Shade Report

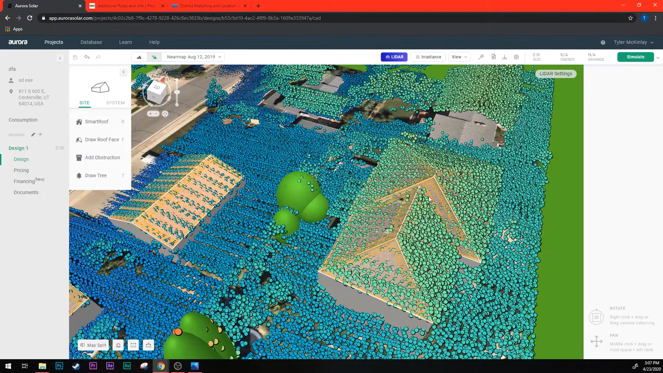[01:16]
on this one over here since it's so close to the house i even drew this chimney
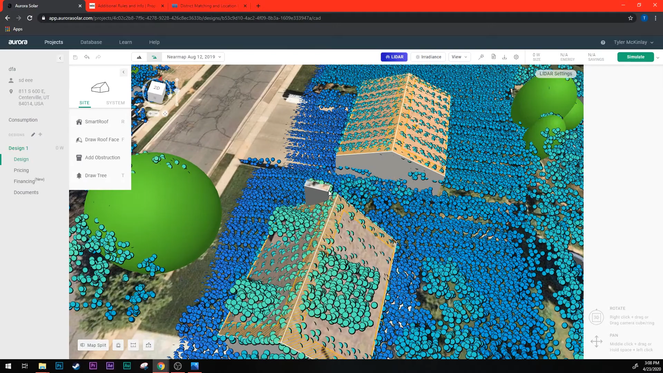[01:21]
right here because it's right next to the house we're doing the design for and it's actually taller than the neighboring house so i drew it because it could potentially cause shade on our roof so i've drawn anything that could potentially
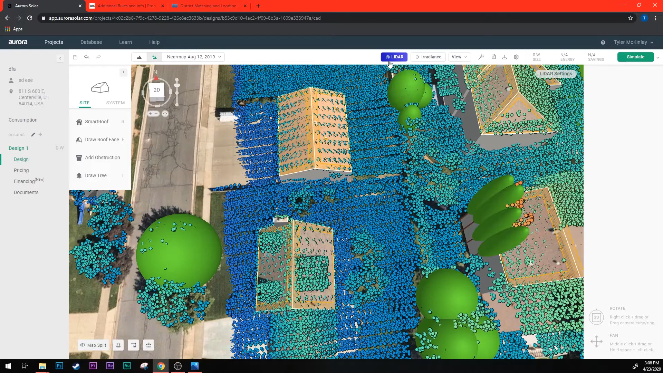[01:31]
shade the home and you're required to do that as well once you have everything drawn and you're about ready to wrap up your pre-design you need to place panels on the home